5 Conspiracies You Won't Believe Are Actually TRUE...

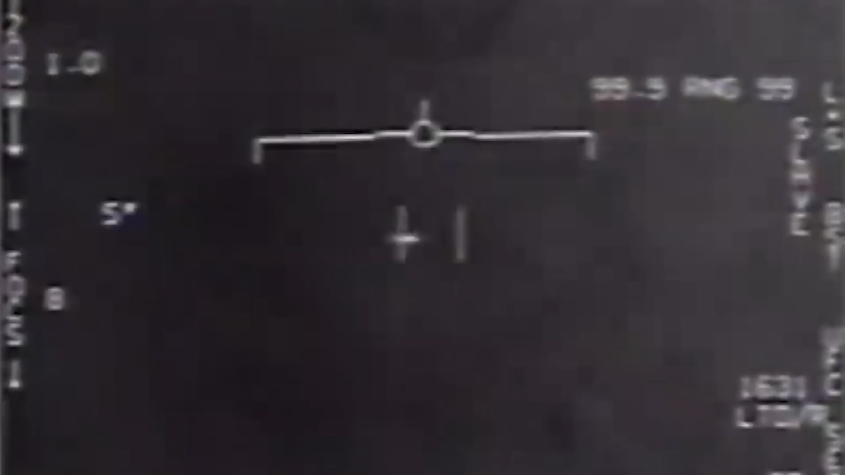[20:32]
he maintains after studying the object it doesn't actually move on the screen except when the camera moves and it resembles an out of focus low resolution backlit plane as for the gimbal video again west believes this is a plane he claims it's not rotating and what you are seeing is the infrared glare of the engines that look larger than the plane it looks like it's rotating because of a peculiarity of the gimbal mounted camera system he explains the so-called aura around the plane is just image sharpening something that happens all the time in thermal camera footage
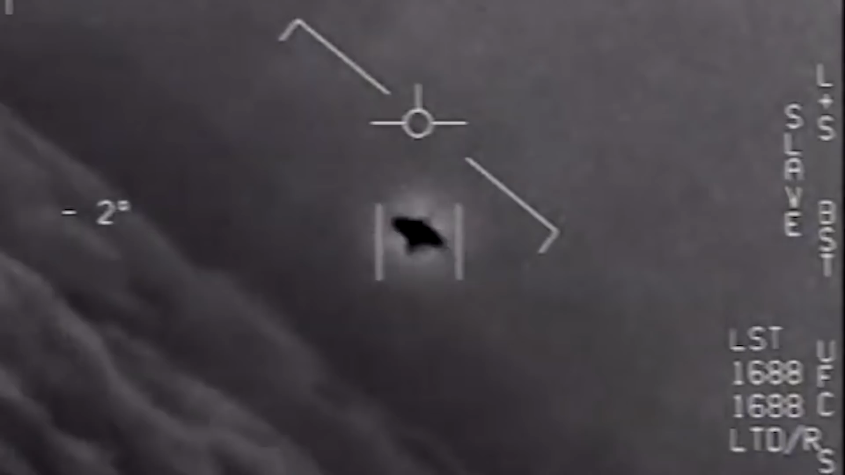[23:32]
if you listen to the audio of the pilots they were blown away by the speed of the object they know it was not a bird or anything they had ever seen before the object also appears to be flying under intelligent control and technology beyond what's known to the us or other arsenals
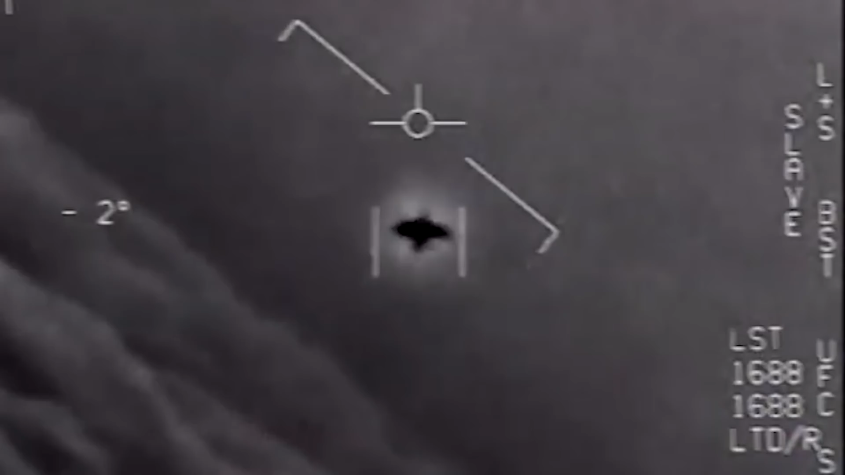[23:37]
so do we think these videos show birds planes or balloons we do not these things were different to any known craft and to suggest anything otherwise seems ludicrous especially when experienced navy pilots had no idea what they were witnessing